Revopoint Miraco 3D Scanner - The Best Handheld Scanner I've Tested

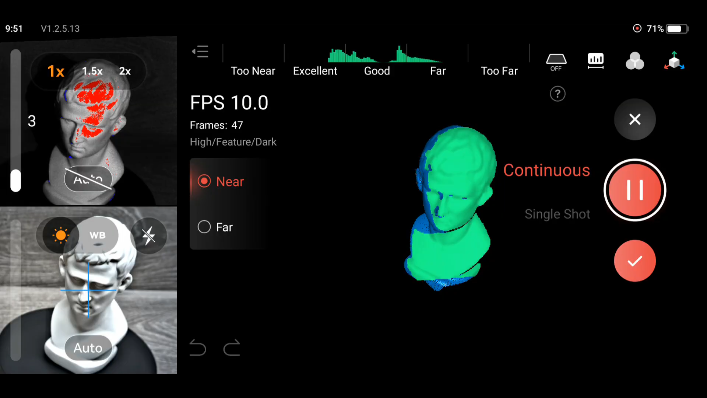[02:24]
You can scan smaller or larger objects by using near or far-mode. You can choose between two scanning modes, continuous or single shot.